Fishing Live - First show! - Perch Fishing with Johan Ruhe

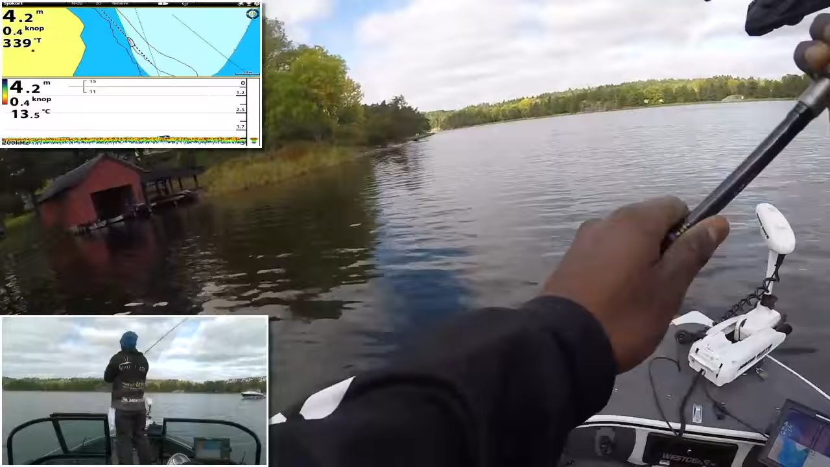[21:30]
On screen: depth 4.2 m, water 13.5°C, speed 0.4 kn
Not a lot of action on the sonar here. There's flat bottom following this edge here. Sooner or later, we're gonna find fish. It's important to keep moving days like this. Gotta cover a lot of water. I'm actually gonna speed up the Minn Kota just a little bit. Let's get that stuff in all the way into that boathouse.
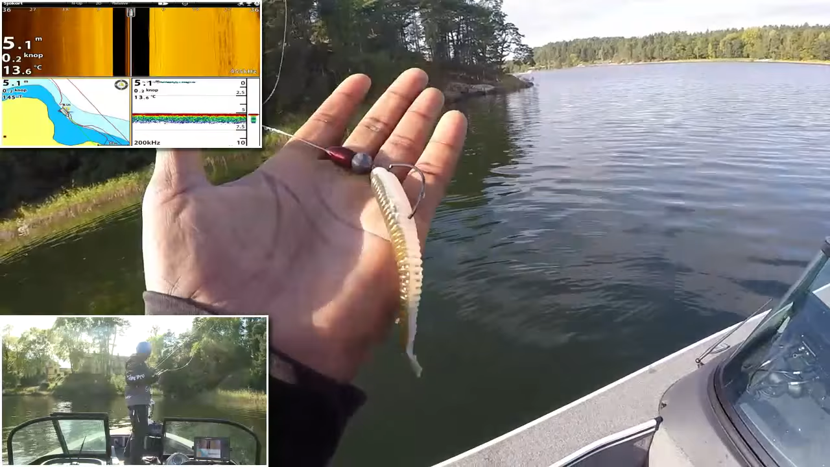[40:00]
On screen: depth 5.1 m, water 13.6°C
that you probably have seen so many times, with an offset hook in various sizes. And you know, when I'm fishing the way we're fishing now, not like pelagical style, I prefer action bait, thumper tails, paddle tails, whatever you want to call them. When I'm fishing more pelagic perch, like really in the bait fish school with small, small minnows, I use non-action jigs.
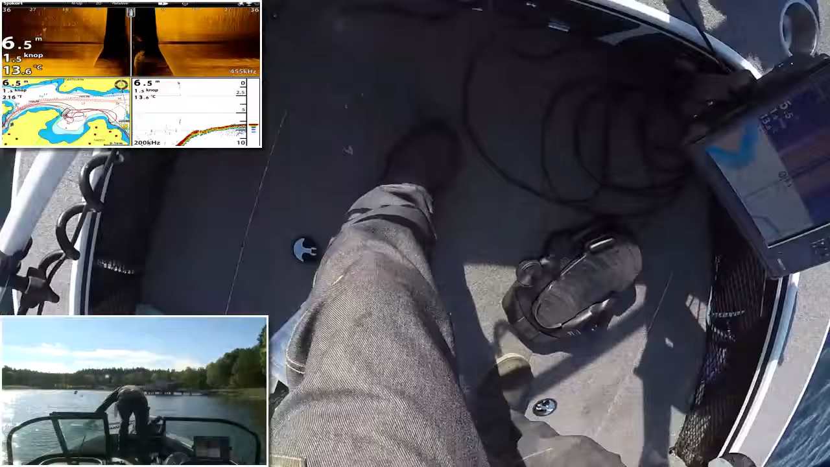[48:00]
On screen: depth 6.5 m, water 13.6°C, speed 1.5 kn
That we have. I'm gonna position myself in a position that I know is quite good, because there's a slope going on to our left here.
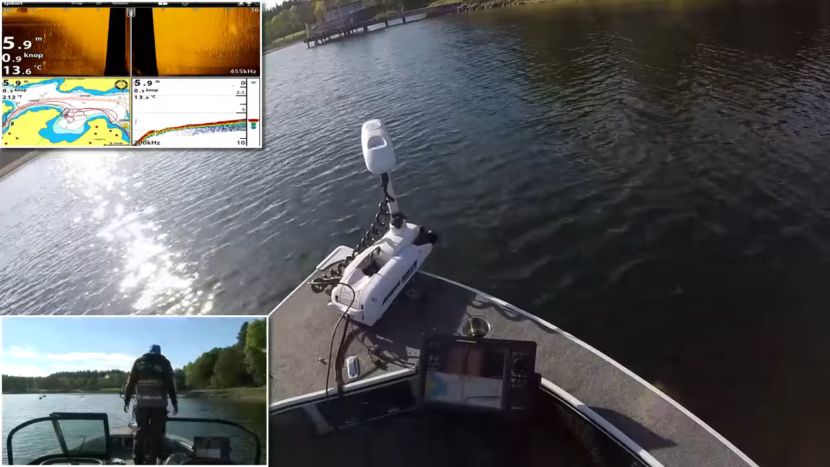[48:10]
On screen: depth 5.9 m, water 13.6°C
I wanna fish that slope. So we wanna sit on like 2 or 3 meters of water. I wanna talon down. I'm just using the Minn Kota in the end here because I don't wanna break the props and mess up the crops. Rekvisitan. So closing up on 3 meters here soon.